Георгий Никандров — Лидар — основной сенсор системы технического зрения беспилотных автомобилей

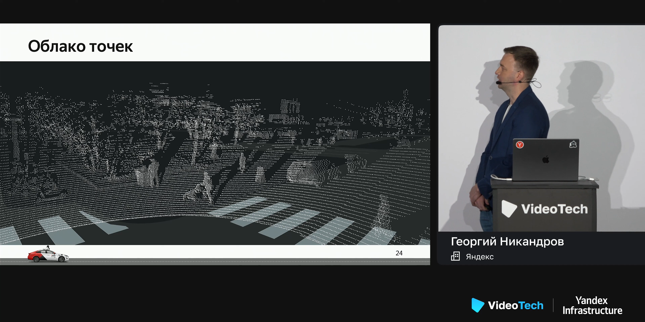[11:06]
Вот человек там с коляской перешел пешеходный переход, слева видно там припаркованные самокаты, на дороге автомобили припаркованы. Там есть еще один интересный момент, не буду на нем акцентировать внимание.
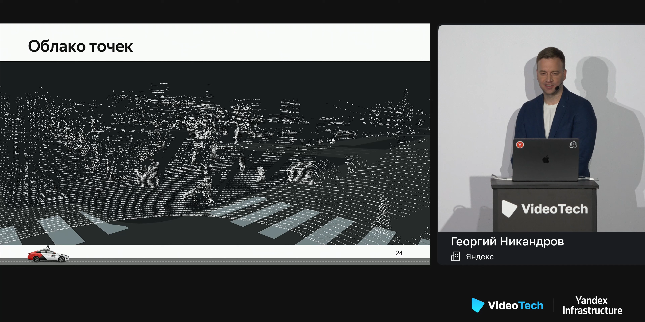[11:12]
Если кто-то что-то интересное заметит, пишите в чатике. Что еще интересного можно с лидаром делать, помимо построения таких облаков точек? Если задать какие-то пороговые уровни, можно классифицировать разные объекты по уровню их отражения. Так мы можем даже видеть разметку, полосы, дорожные знаки на дорогах.
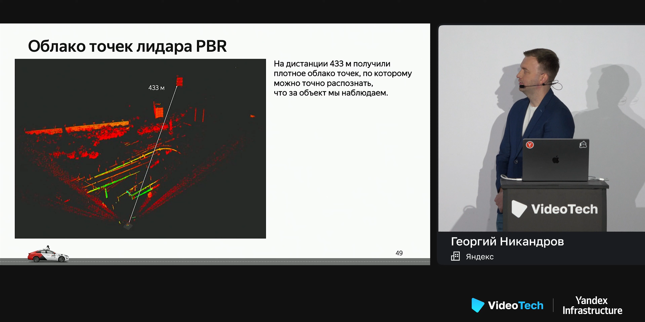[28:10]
Некоторые объекты зеленого цвета вблизи — это эстакады, это проспект Дорохова. Там металлические ограждения, которые отражают чуть лучше. Поэтому мы видим им таких цветов. Вдали там деревья, потом здания серые, мрачные. Вот они уже меньше света отражают. На слайде представлен процесс установки.
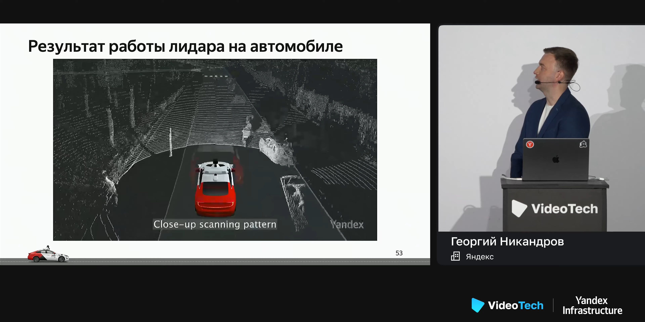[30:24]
Сейчас будет как раз, когда он выйдет на Т-образный перекресток, там проедут два автобуса навстречу другу, и там будет момент так называемой фокусировки, когда мы подробнее посмотрим происходящее на тротуаре.
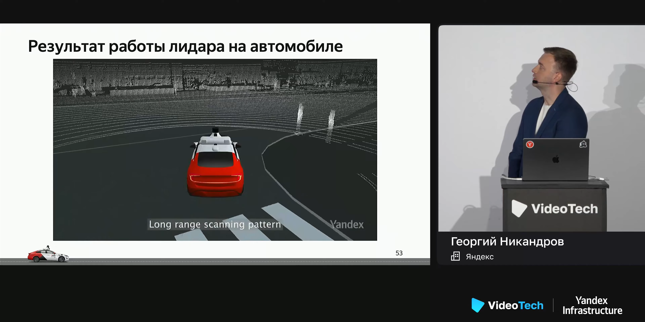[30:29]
Вот так мы умеем управлять этим лучом в режиме онлайн.
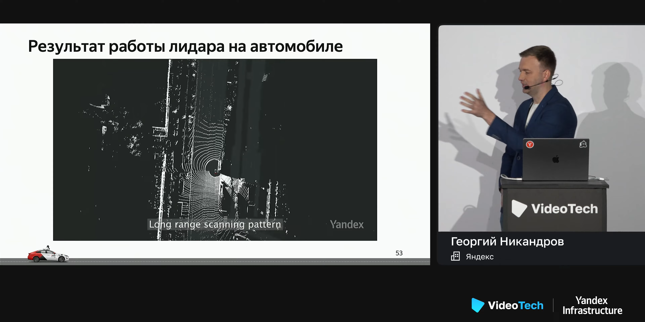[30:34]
Это может быть полезно, когда мы где-то по трассе едем и получили вдали несколько точек, но не очень понимаем, что там вдали,
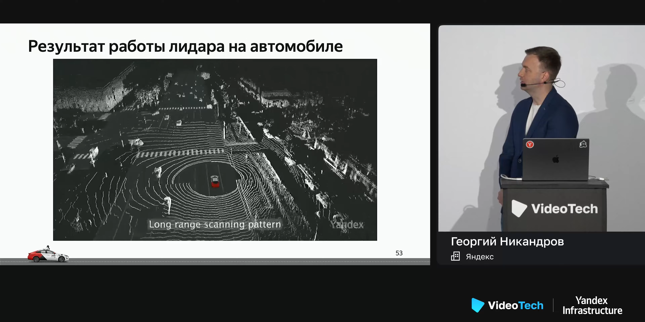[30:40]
хотим это лучше рассмотреть, ну, или там пешеходы на тротуаре хотим рассмотреть. Вот мы можем это делать.
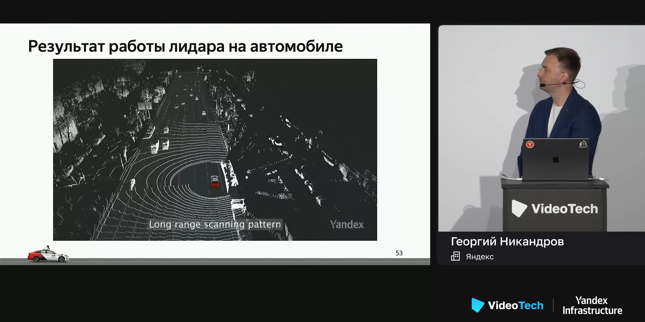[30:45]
И помимо всех тех замечательных функций, которые есть у лидара, у него есть еще одна. Мы, конечно, эти все данные записываем в лог-файл. Ну, и при возникновении каких-то там ситуаций, мы эти данные, конечно же, при анализе тоже используем, анализируем, что же так и где произошло. Так нам вступили обращения от внимательных граждан,